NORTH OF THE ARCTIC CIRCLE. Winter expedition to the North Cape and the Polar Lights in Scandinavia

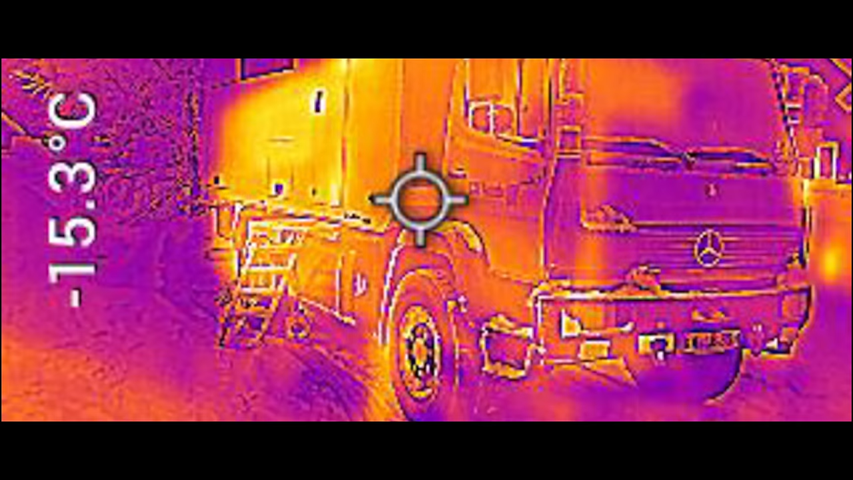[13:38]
On screen: spot -15.3°C
the six kilowatt diesel heater keeps the cabin warm at all times and is more than adequately dimensioned